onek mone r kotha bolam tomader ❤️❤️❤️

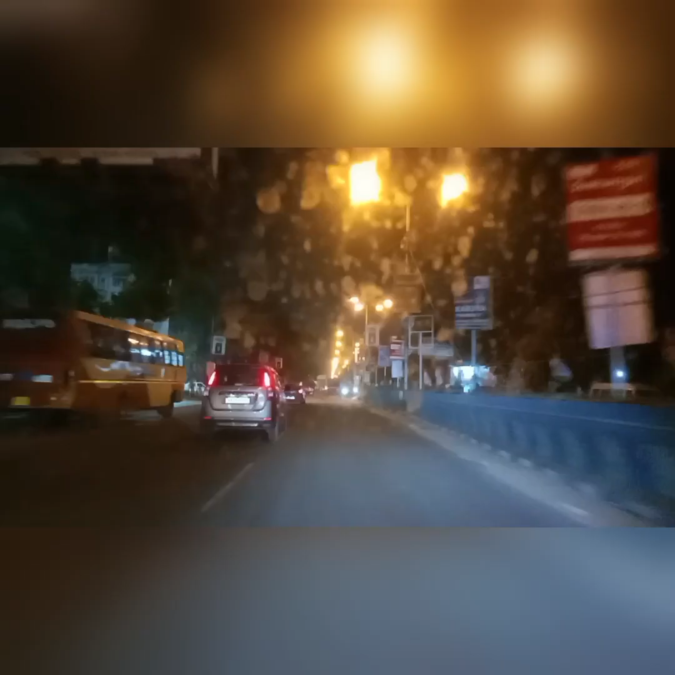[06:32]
জাস্ট ফাটাফাটি লাগে যখন এই রাত্রিবেলায় এই জোরে গাড়িটা চলে বিটি রোডের ওপর দিয়ে, অসাধারণ লাগছিল, অসাধারণ। তখন আমি ক্যাপচার করলাম, আর এমনিতে যারা ওই গাড়ি বেশ সুন্দর করে কাটানো,
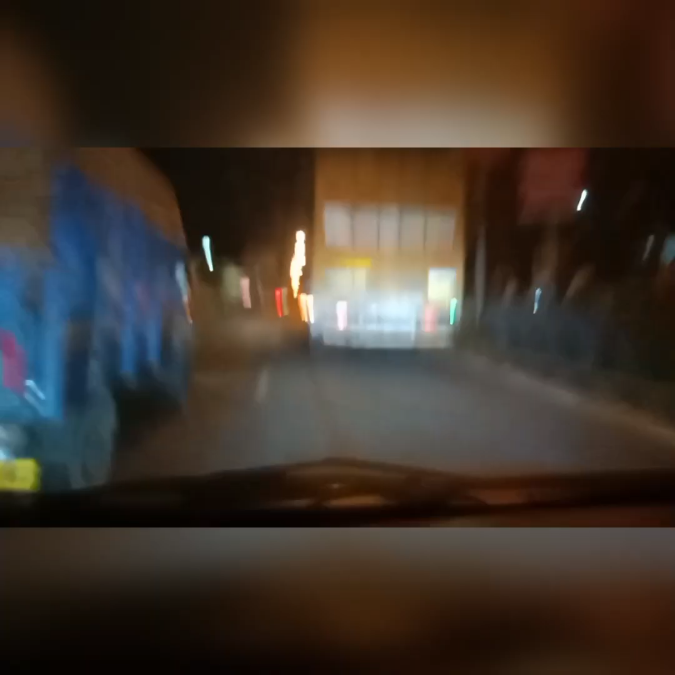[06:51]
পুরো করে চলা, স্পিডে যারা ভয় পায় না তাদের জন্য তো খুব মজা হবে। যারা যদি ড্রাইভ করে সেই গাড়িতে বসলে তো খুব মজা হয়েছে, খুব মজা করছিলাম।